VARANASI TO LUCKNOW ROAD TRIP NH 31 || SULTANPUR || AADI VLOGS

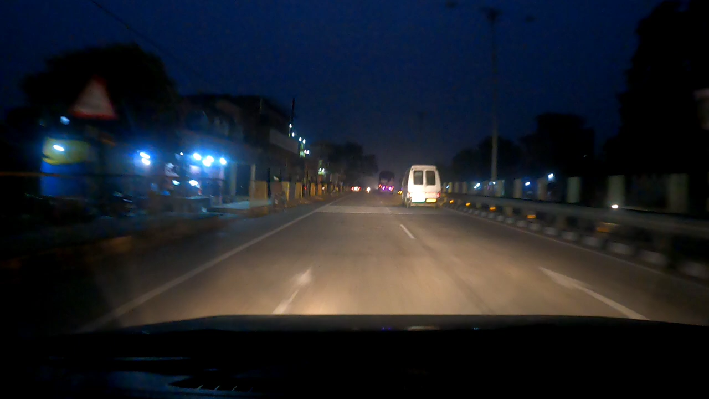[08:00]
Is everybody in the world blind? Please Lord give me a sign, a sign. I wanna be the greatest. Everybody on their face shit. I look around and feel like everybody is the fakest. I make this. तो हम लोगों ने क्रॉस कर लिया है सुल्तानपुर। एक्चुअली क्या है कि अंधेरा हो गया, क्योंकि जाड़ों का दिन है, अंधेरा हो जाता है जाड़ों के दिन जल्दी, तो उसकी वजह से थोड़ा मतलब हम लोग को अब गाड़ी जाने में दिक्कत, क्योंकि जो विजुअलाइजेशन है थोड़ा फॉग है,